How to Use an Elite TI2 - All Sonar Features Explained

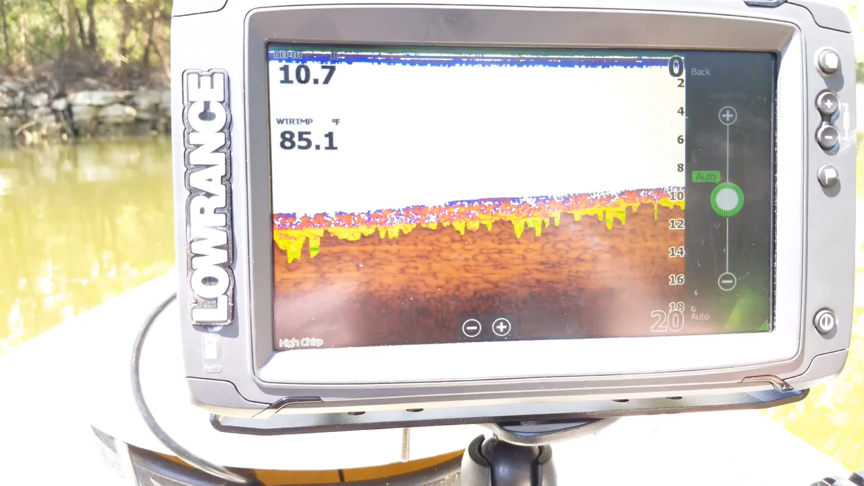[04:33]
On screen: water 85.1°F
to determine what frequency or what sensitivity level you should be running on. And that's why again I recommend leaving it on an auto mode. So let's go ahead and go back. Now the next one is going to be your color line. Now this one it's going to usually default around 76%. Now the lower you go the more blue things are going to go be. The higher you go the more yellows and greens you're going to get. Now again I kind of recommend just leaving it right around 76%. That's kind of usually give you the best mixture of different colors on the screen. Now we can go ahead and go back here.
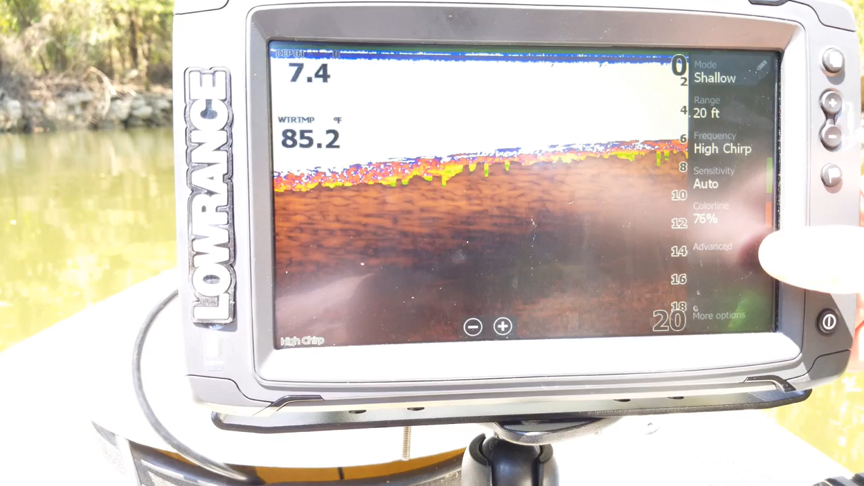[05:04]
On screen: water 85.2°F
And now the next one is you have these two options here advanced and more options. Those will take you into additional features and menus in here.
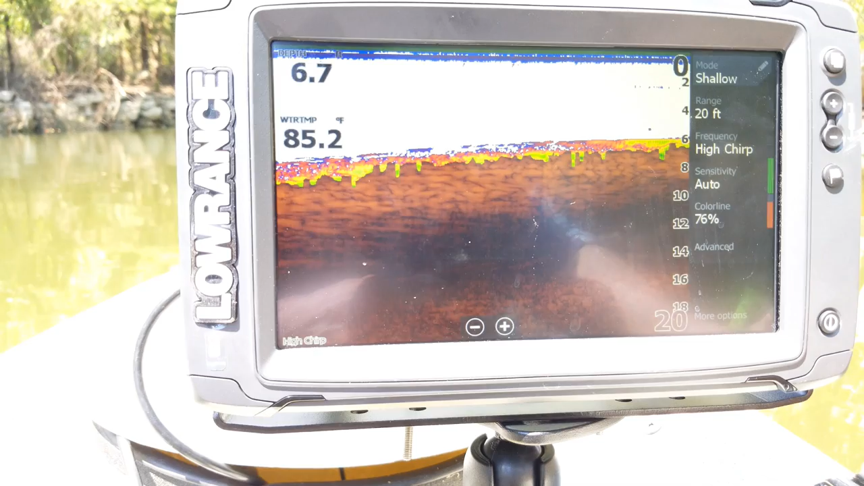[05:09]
On screen: water 85.2°F
So if I go into advanced. Now you're going to see these different choices here. The first one is going to be your noise rejection. It's going to default to low which is really going to be the option that I would normally recommend running on.
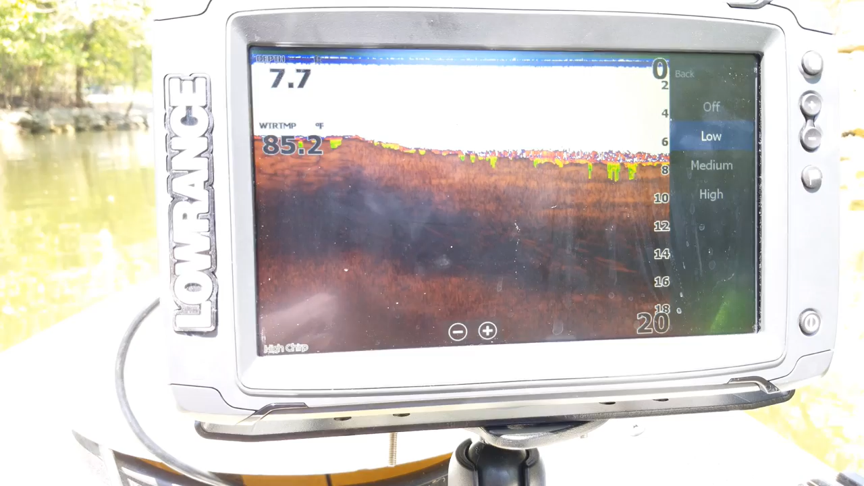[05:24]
On screen: water 85.2°F
What that is is it's going to really kind of filter out stuff from so say if you're getting a lot of noise interference. So if you have like black lines on your screen because you're running two transducers.
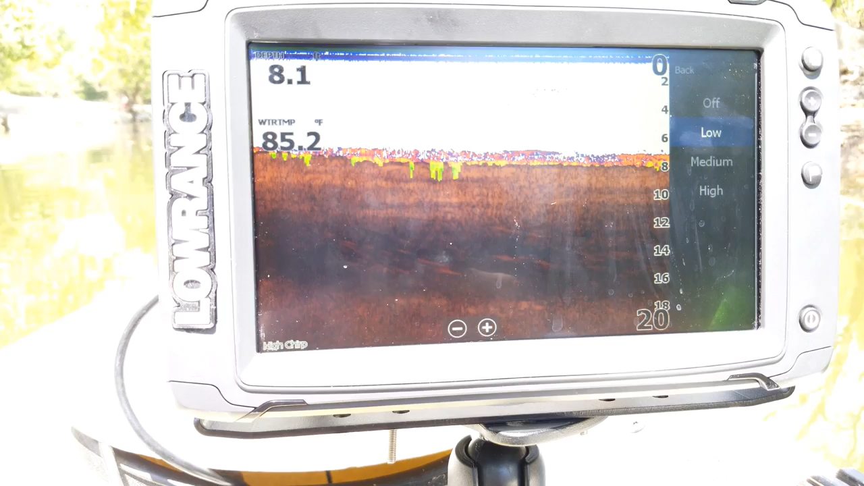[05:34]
On screen: water 85.2°F
Say one at the front on the back. Increasing this number will help filter that out or say there's a lot of other people out in the water running sonar or if you're just getting a lot of interference from running your motor.
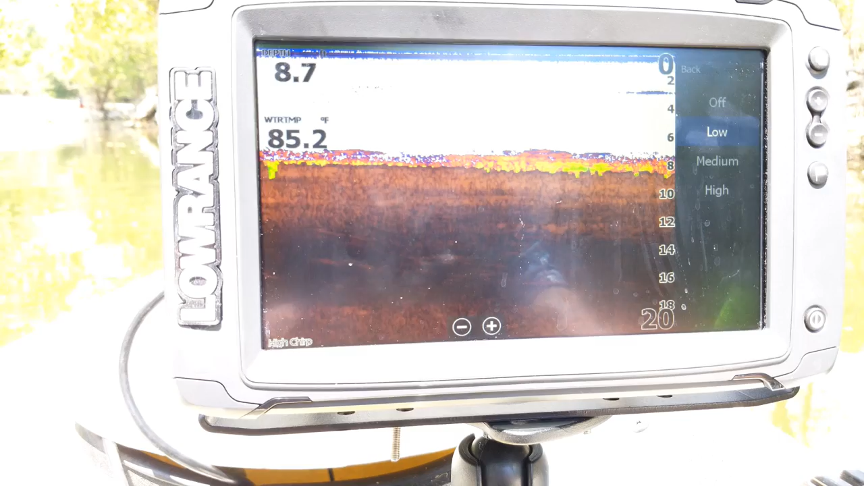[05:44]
On screen: water 85.2°F
You can increase that and it will filter it out. Now the next one is going to be your surface clarity. It too is going to generally default on low. Now this is a filter so keep in mind if you go too high with it it will filter objects out of the top part of the water. Usually about the top five feet. But if you're getting just a lot of clutter on there you can increase it up a little bit. But again I don't normally recommend going too high with it because you will lose some fish. And so let's go ahead and go back there.
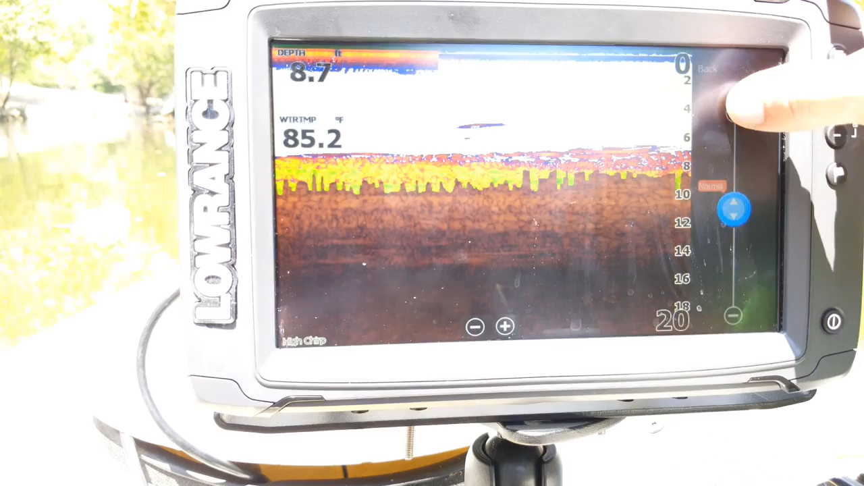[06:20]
On screen: water 85.2°F
Now you have your scroll speed where you can it will defaults to normal but you can go in and you can create speed it up to make your scroll go faster or you can hit your little button minus button down here to slow it down.
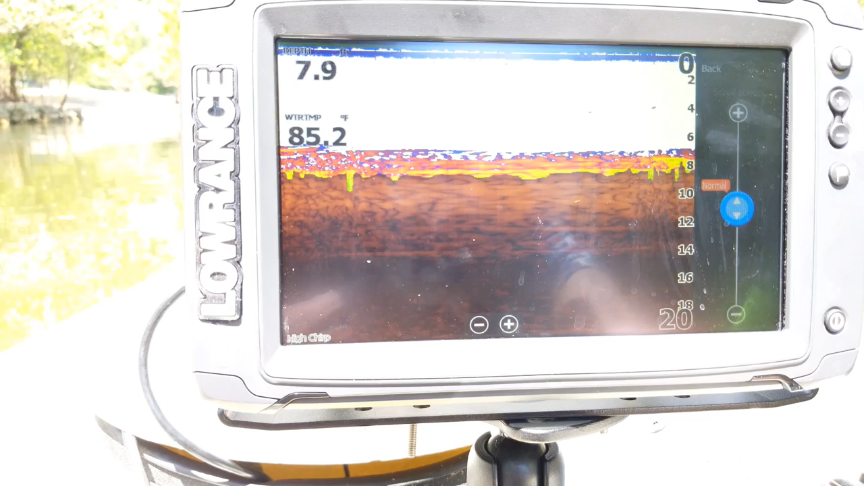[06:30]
On screen: water 85.2°F
Now I usually run on mine on normal or times two depending on what I'm doing. I don't really care for going much higher or lower than that. But so I'm going to leave my normal for now. Now let's go back. Now you have your ping speed. Now it too is going to default to max but a little trick of the trade on here is to if you're in your kind of drop shot fishing lower it down to around 16 or 15.
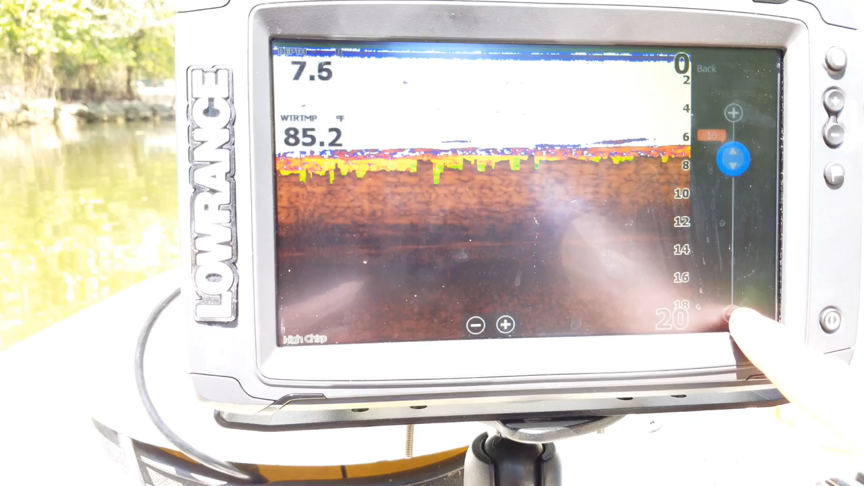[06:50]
On screen: water 85.2°F
What that'll do is it'll help it kind of lock on to those fish and the suspended targets a little bit better on your screen as well as you know your jig. And so if you're having a hard time picking up the jig on there drop that down a little bit and usually it'll kind of help lock it on and make it appear a little bit you know a little bit clearer on the screen make it easier to locate.
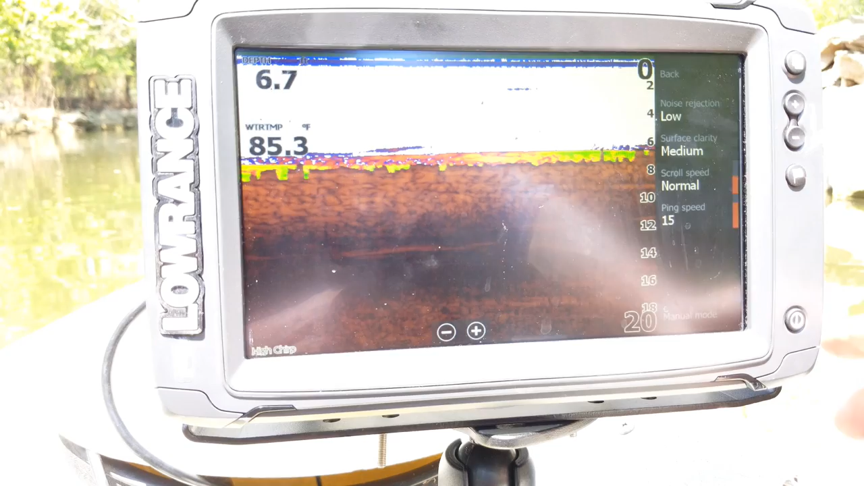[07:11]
On screen: water 85.3°F
And then you also have your manual mode. Now manual mode will just basically turn off all of the auto modes like your auto sensitivity your auto range and that's all that really is.
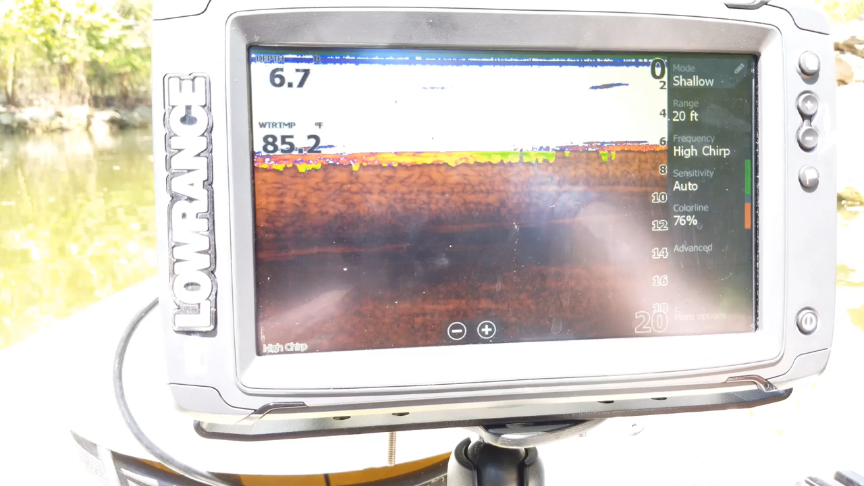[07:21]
On screen: water 85.2°F
So let's go back now you also have your more options.
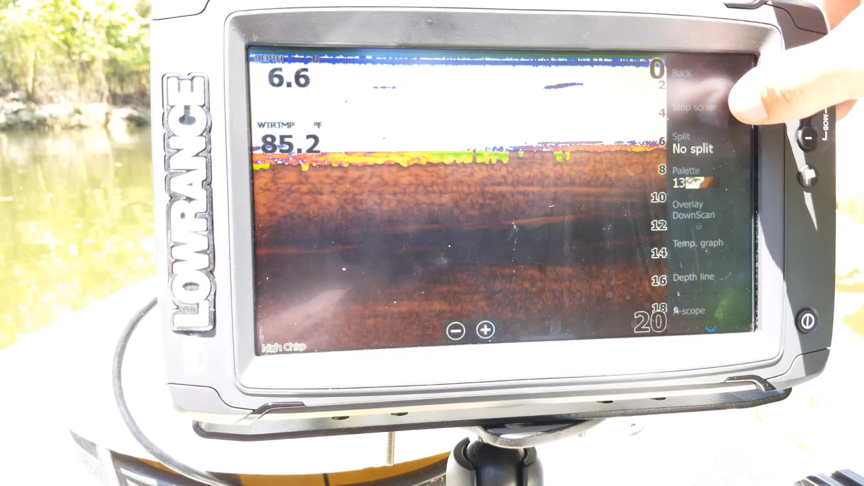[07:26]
On screen: water 85.2°F
Alright here so you have your stop sonar so if we hit it it just stops the screen stops your 2d sonar from pinging off the transducer. You know you can use it I usually recommend that if you're running off of the trolling motor and you're going to pull the trolling motor out of the water.
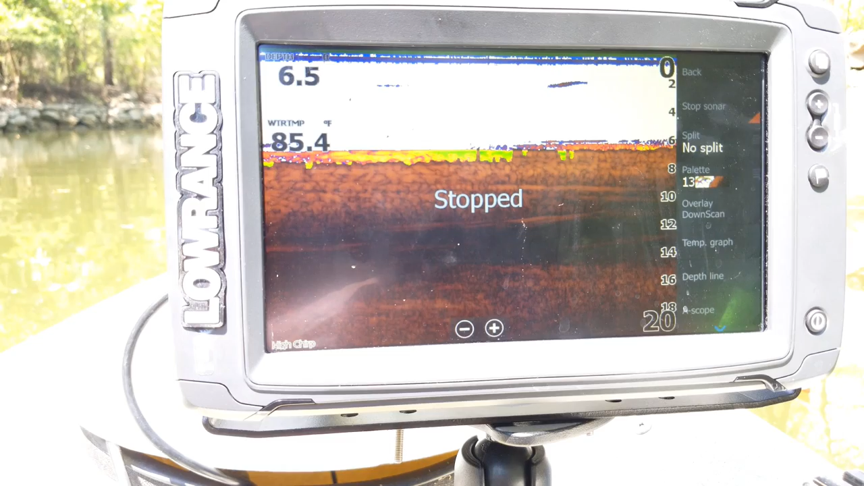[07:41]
On screen: water 85.4°F
I like to hit stopped there before I pull it out so that way when I put it back in it kind of helps it lock right back onto the bottom again without any kind of delay. But I'm going to go ahead and unstop that there.
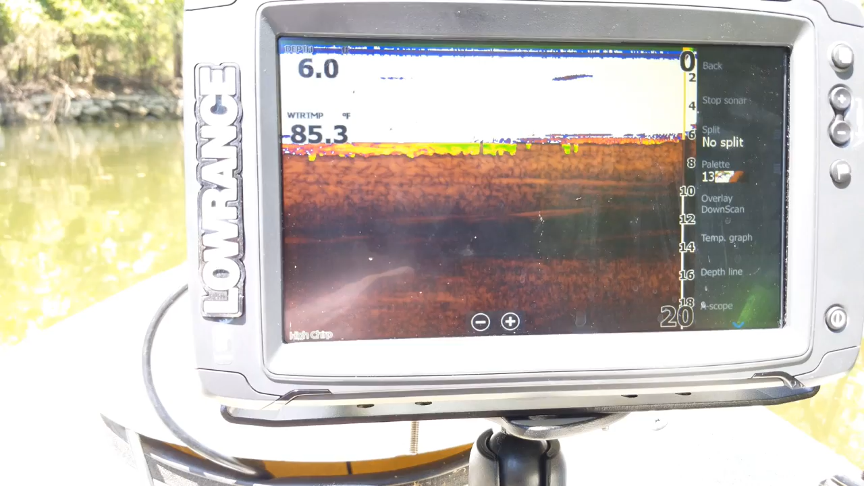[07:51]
On screen: water 85.3°F
Now you have your split screens or so you've got your no split you've got your zoom bottom lock and flasher.
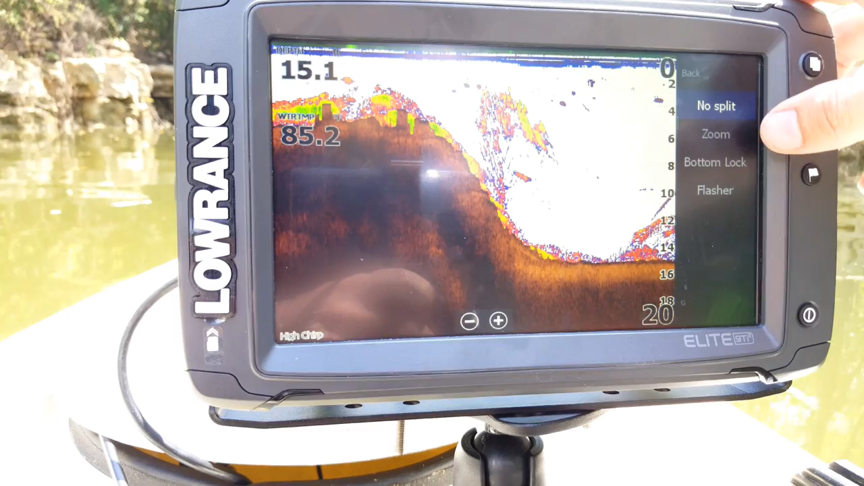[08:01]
And so on here you like I said you've got the different options there. Now you go and you click on zoom what that's going to do is it's going to give you like a little split on here. Now you can on the left side here you can zoom in on it while the other side here will stay normal.
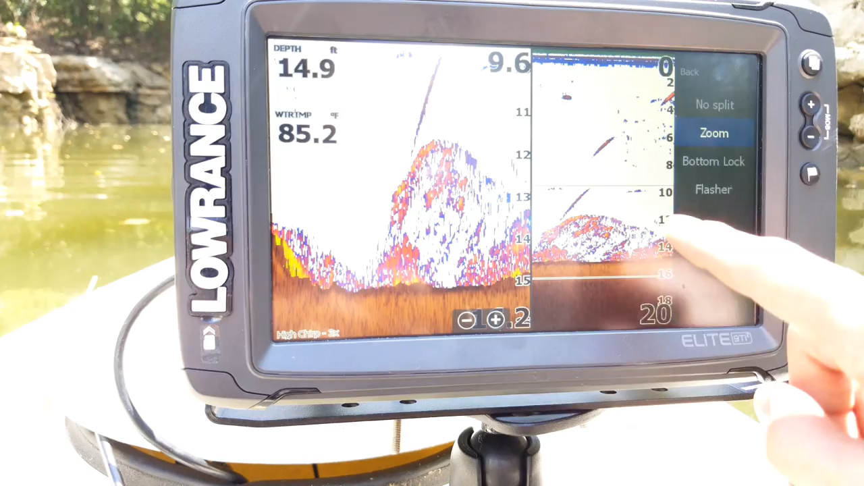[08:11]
On screen: depth 14.9 ft, water 85.2°F
Just that way you can kind of zoom in on certain areas of the screen on there. And when you do it you're going to see like this little line that come and comes up that little area right there is what's going to show on the left side.